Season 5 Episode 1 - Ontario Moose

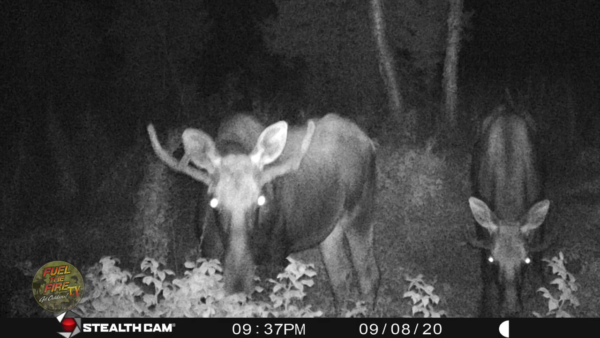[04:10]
yes there's a bull on here import all looks like there's just a forker but 36 items successfully imported